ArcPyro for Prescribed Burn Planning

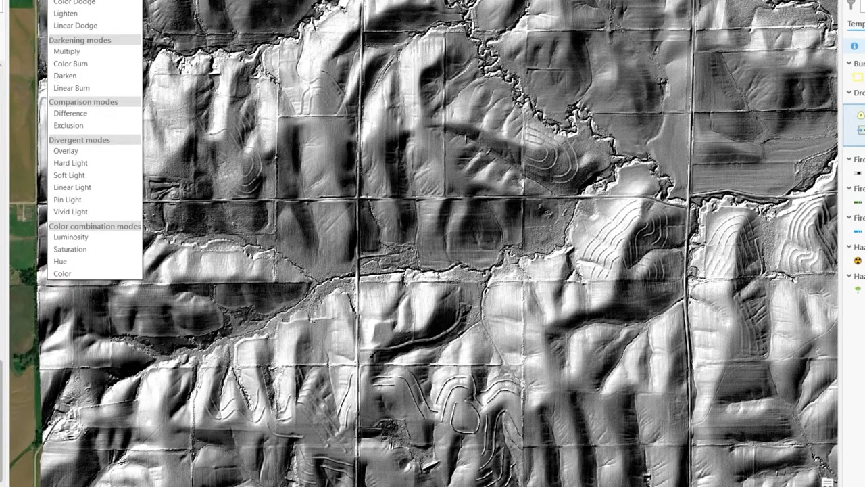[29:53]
And all you need to do that is to click on that hill shade and then go up to this raster layer under appearance. Go to layer blend, and I typically just use overlay as the default.